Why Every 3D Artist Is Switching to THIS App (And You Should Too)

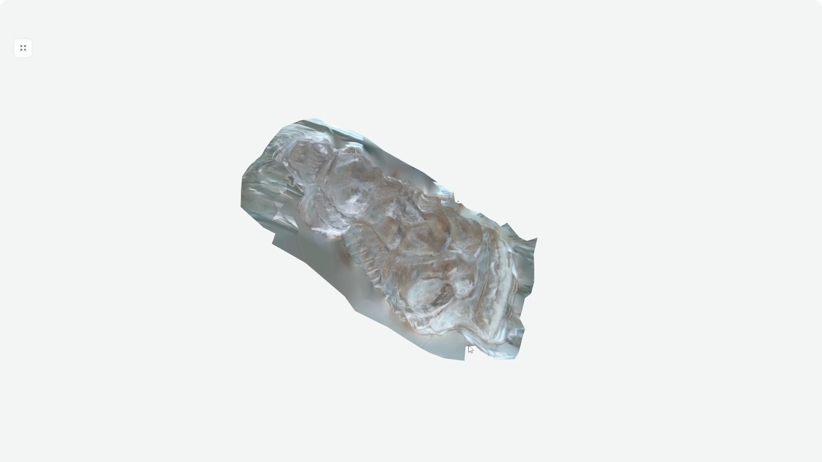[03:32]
predictably struggled transparent objects confuse it since it can't process how light passes through in contrast
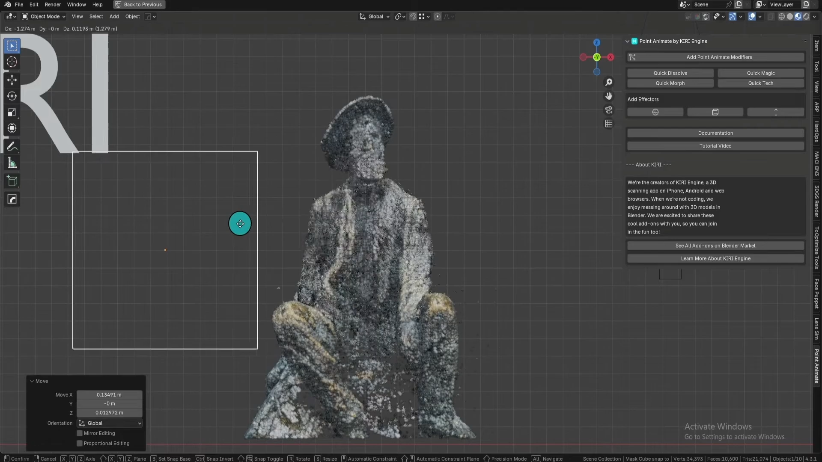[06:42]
for creating effects like dissolving morphing and more the developers even have a dedicated youtube channel swiss tutorials
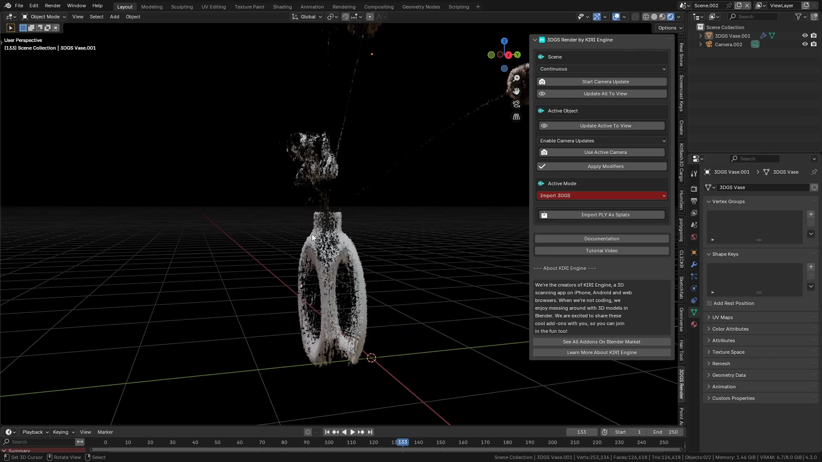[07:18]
you move your viewport for real-time updates you can enable start camera update though it will slow down your performance by